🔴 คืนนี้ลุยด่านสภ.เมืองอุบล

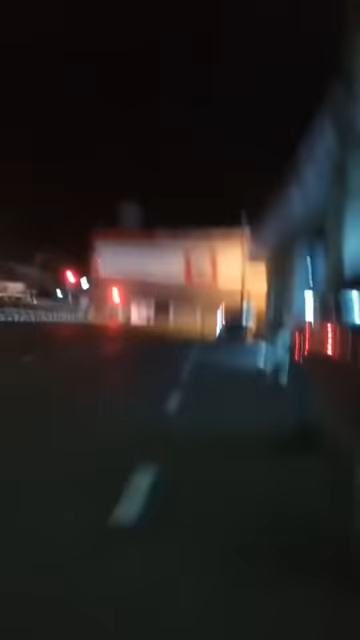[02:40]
ครับผมก็ได้เดินทางมาไอ้จากพิบูลมังสาหารเนาะกับมาพอด่านตรวจของสพ
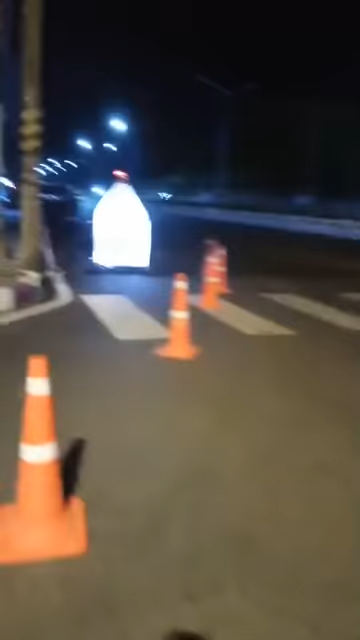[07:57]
ตรงนี้ห้ามยุดตรวจแล้วครับต้องยับไปจังหน่อยนึงเพราะว่ามันเป็นแดงขาวเนาะครับเนาะแดงขาวอันนี้ผมบ่รู้หรอกผมรู้แต่ว่าประชาชนจอดบ่ได้ครับ